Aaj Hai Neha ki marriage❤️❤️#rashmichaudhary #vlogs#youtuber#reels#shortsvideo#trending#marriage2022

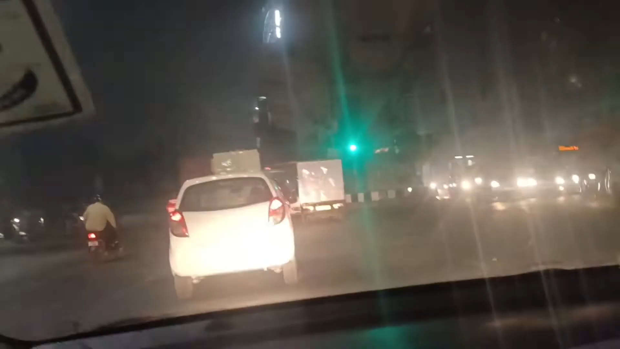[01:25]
पूरे रास्ते बहुत ज़्यादा जाम मिला है, अभी हम बस पहुँचने वाले हैं।